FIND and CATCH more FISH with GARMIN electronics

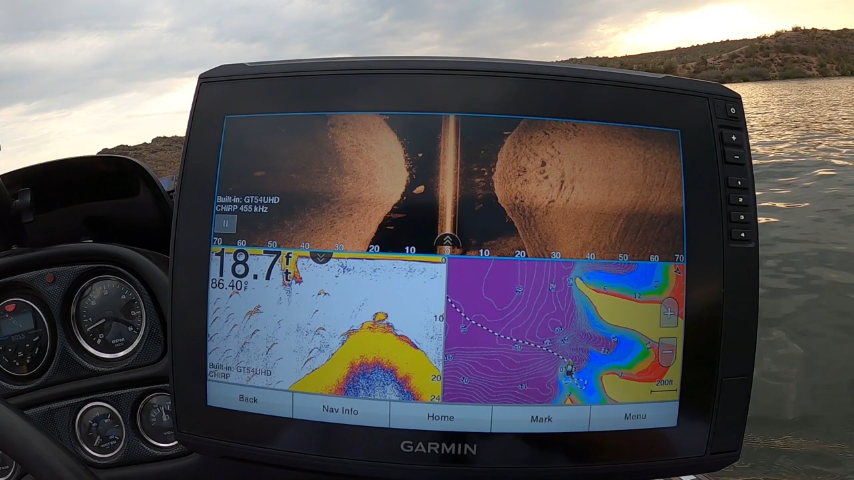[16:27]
On screen: depth 18.7 ft
See all the bait on the inside scan,
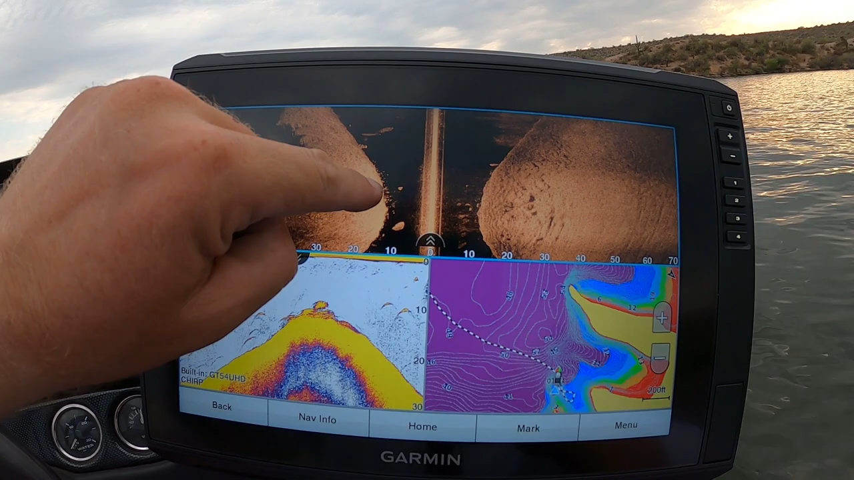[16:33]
probably a bunch of fish around there, just like what we scrolled over. Probably little bass, little yellow bass.
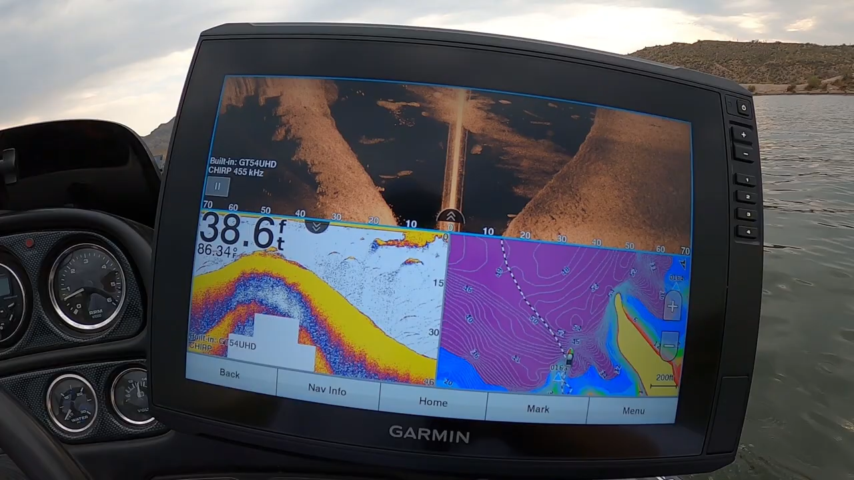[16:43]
On screen: depth 38.6 ft
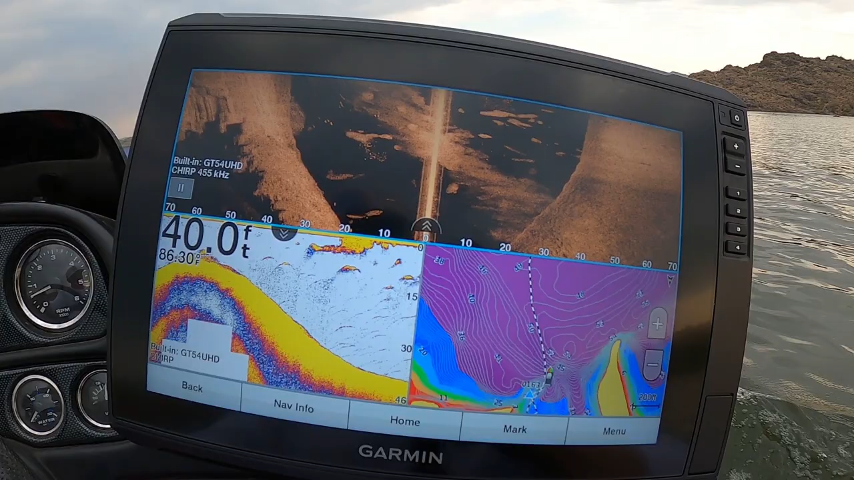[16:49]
On screen: depth 40.0 ft
Nothing really to make me want to stop.
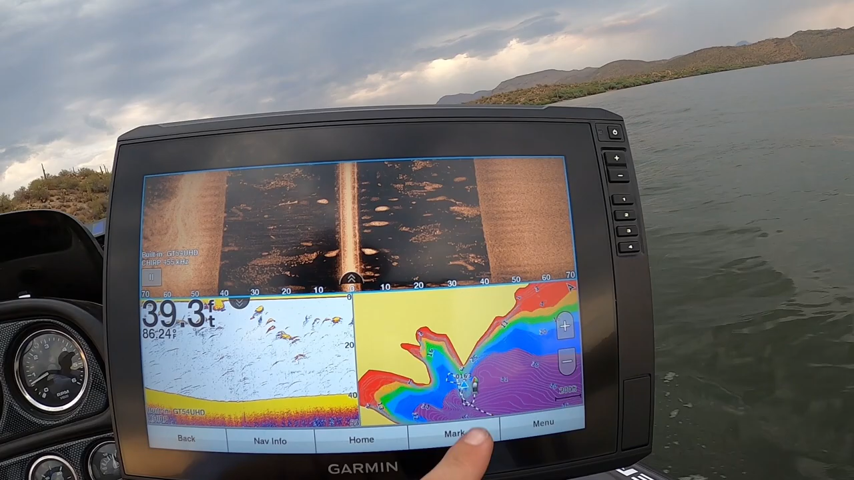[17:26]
On screen: depth 39.3 ft
Since I can't scroll over the dead center and I'm seeing tons of bait around here, I'm gonna give it a shot anyways.
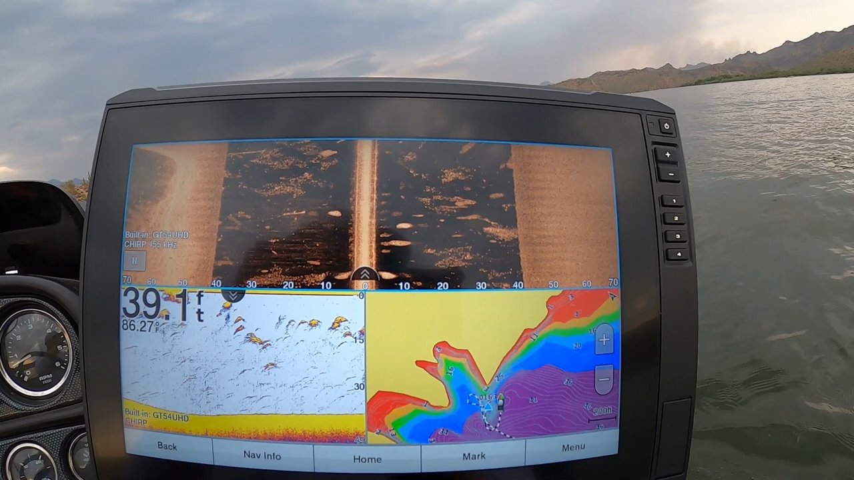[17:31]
On screen: depth 39.1 ft
Stacks of fish that we saw.
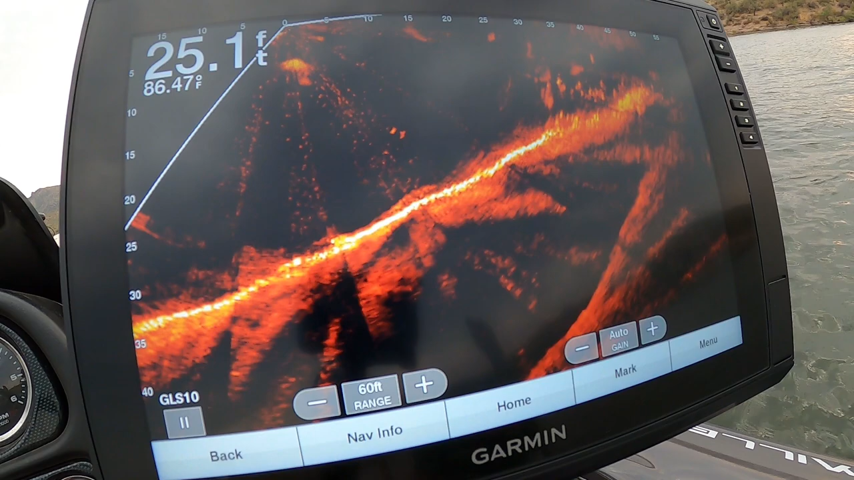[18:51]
On screen: depth 25.1 ft, water 86.47°F
That was that stack of fish that we saw that we rolled over. I didn't see any big ones in there, but I don't know if you guys got a chance to see that on the Livescope. I got the camera back there on the Livescope. I don't know, you might have been able to see that fish swimming around. I wasn't paying attention, but man, that was a good fish.
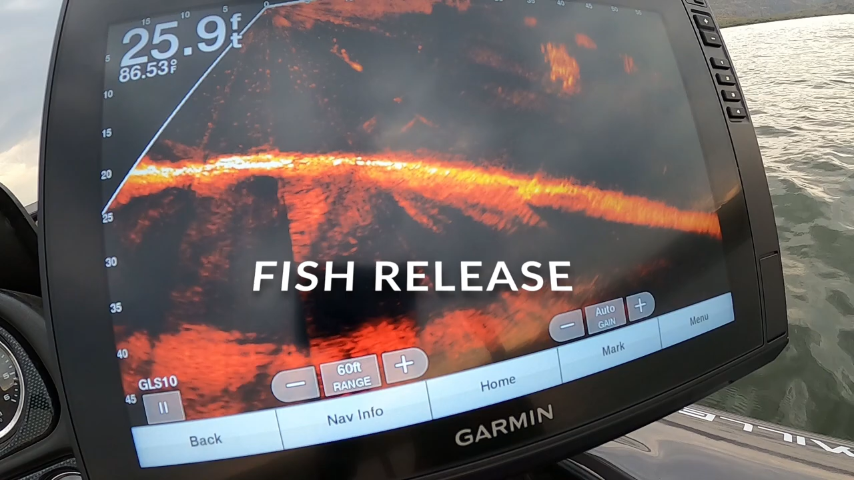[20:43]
On screen: depth 25.9 ft, water 86.53°F
I kind of showed you on that camera back there that's aimed at the Livescope, showed you that group of bass that we rolled over.
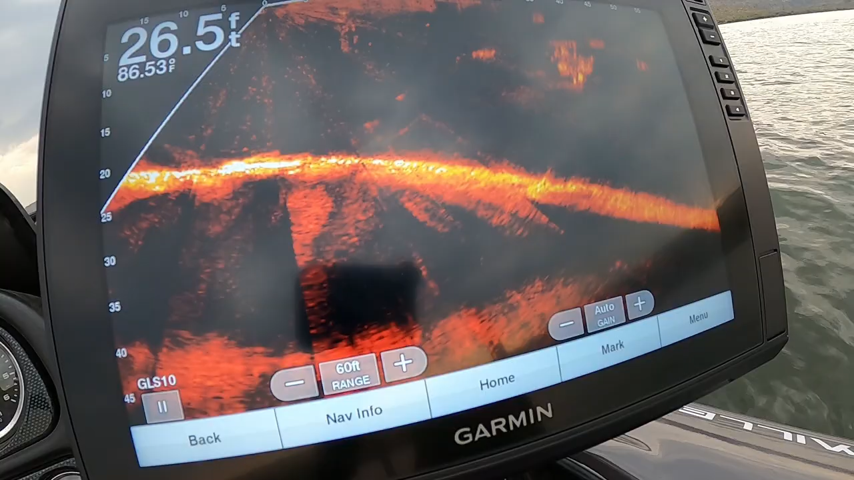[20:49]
On screen: depth 26.5 ft, water 86.53°F
We saw a bunch of them. I saw them on the Livescope and I just made a cast in there. Sometimes you can't see these bigger bass on the Livescope, especially if they're like right on the bottom.
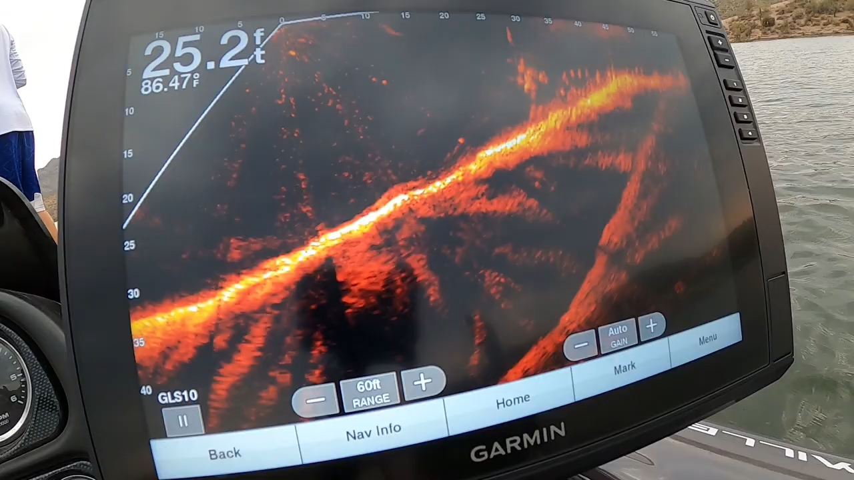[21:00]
On screen: depth 25.2 ft, water 86.47°F
So it's always good to just throw at them anyways, but back off and try and get at them again.
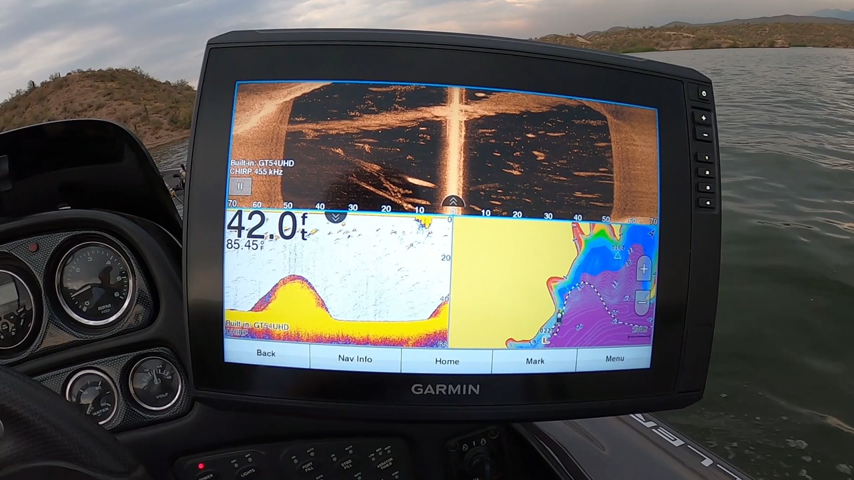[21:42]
On screen: depth 42.0 ft
Alright guys, so here's a spot I'm going to try out that I would suspect there'd be some bigger bass around.
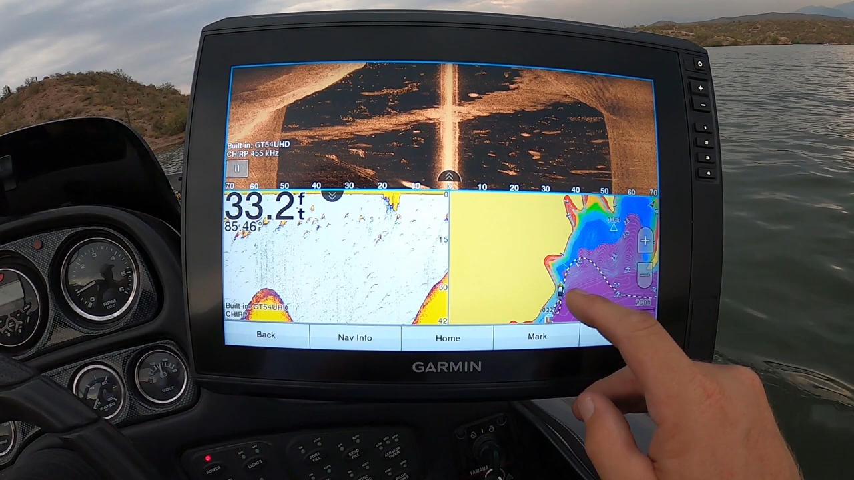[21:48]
On screen: depth 33.2 ft
If you look at this map, you got a pretty steep drop-off ledge that goes
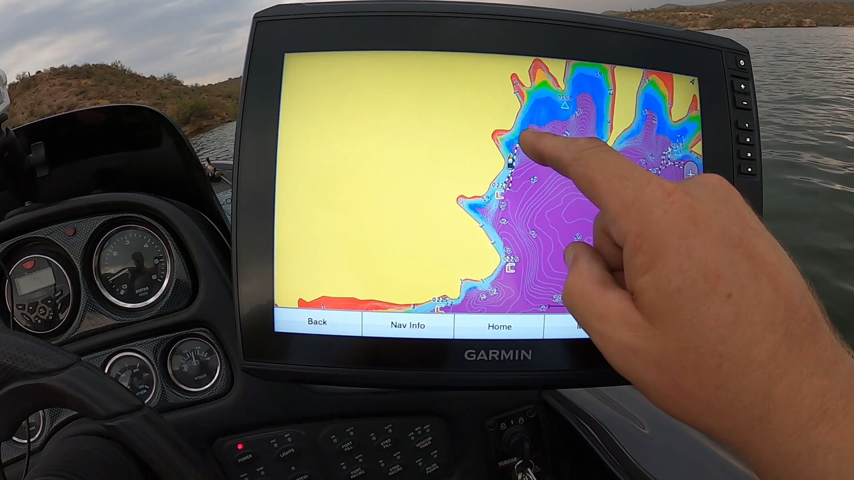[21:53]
all the way back through here. Pretty big steep drop-off. And a lot of bait. And it's pretty deep. It drops off pretty deep.
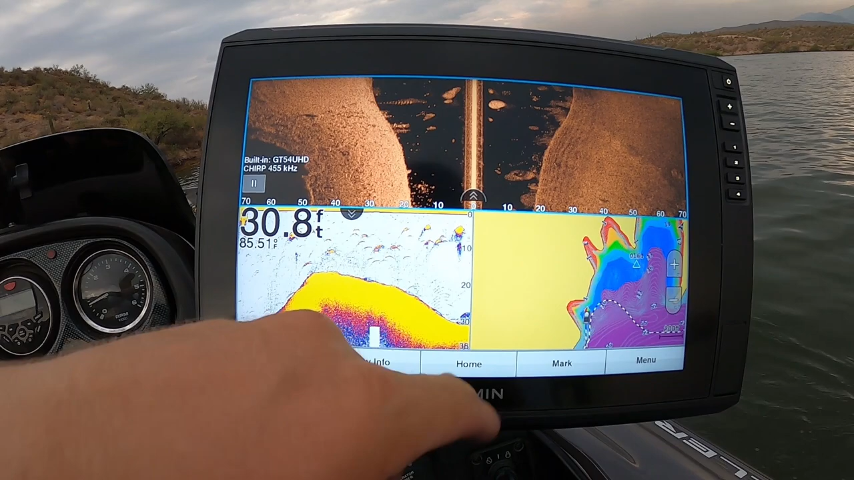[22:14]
On screen: depth 30.8 ft
So I'm gonna try this out, and then it goes up into the shallows here, and it has a nice little pocket.